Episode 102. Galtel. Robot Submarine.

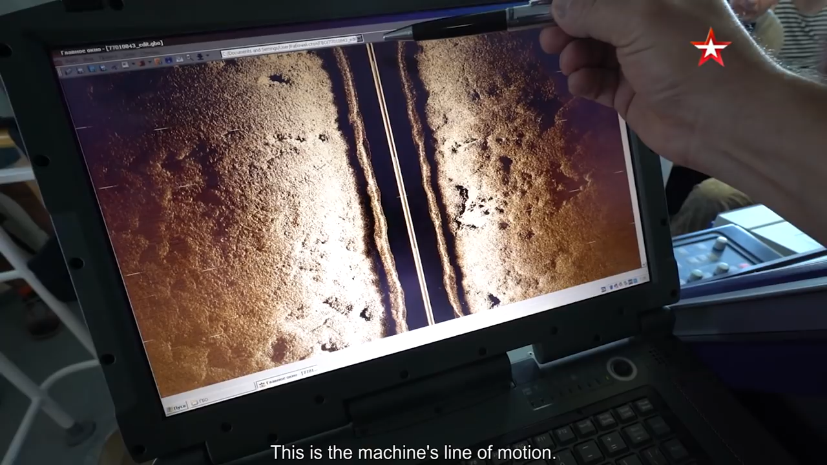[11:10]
Вот это сама донная поверхность, да? Да-да-да-да. The General Department of Scientific Research has set up its temporary mobile headquarters in the wheelhouse of the anti-saboteur guard boat, Grachonok.
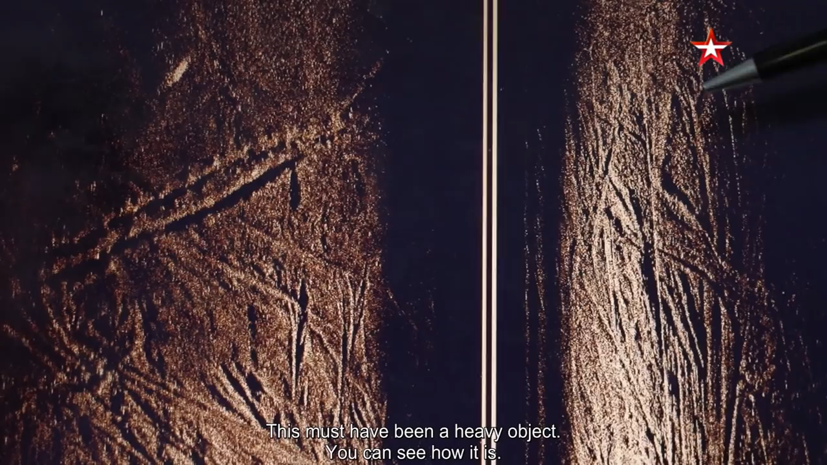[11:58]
Видимо, это как раз... Видимо, вот... да, видимо, здесь какая-то стоянка кораблей на рейде.
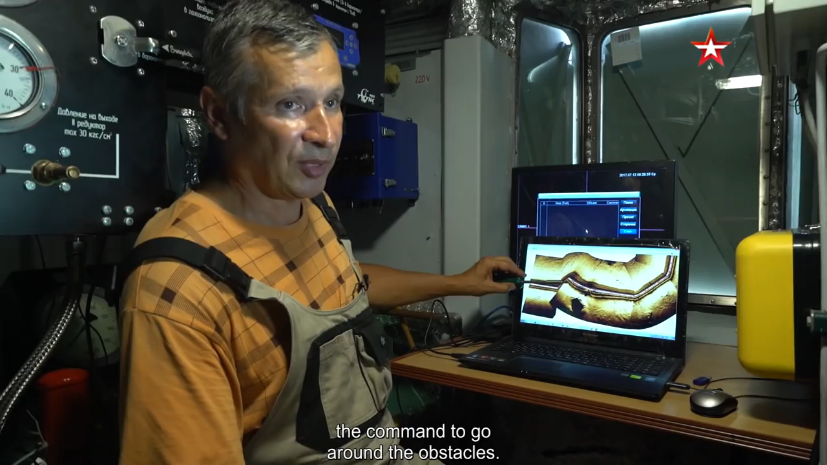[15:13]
В этом случае аппарат сам принял решение пойти ее с левой стороны.